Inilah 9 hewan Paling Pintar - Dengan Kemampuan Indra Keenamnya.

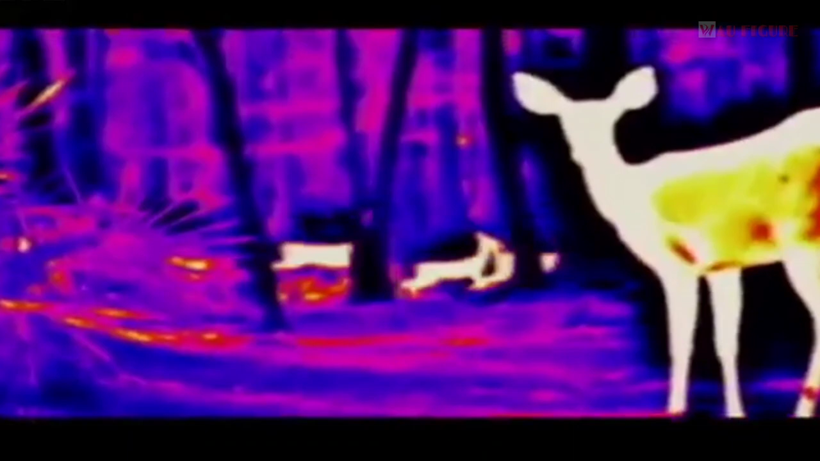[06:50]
Indra ke-6 yang tidak ternilai bagi predator yang sering berburu di malam hari. Indra itu sangat sensitif.
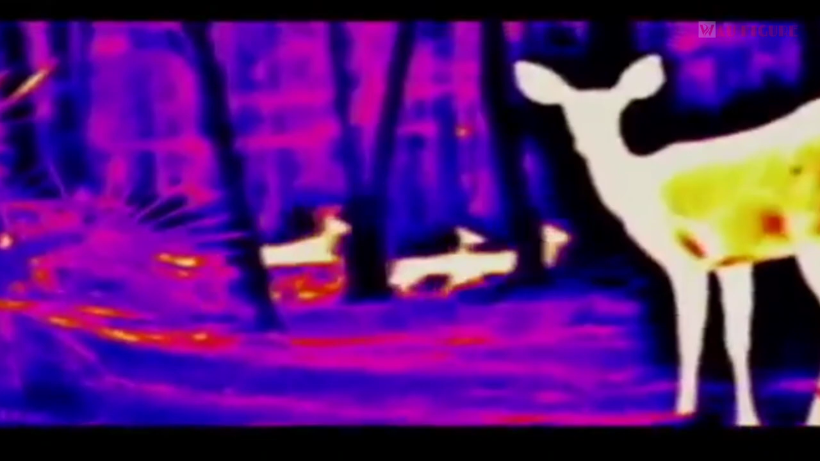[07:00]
Sehingga ular pit dapat mendeteksi mangsanya dan menilai jarak secara akurat.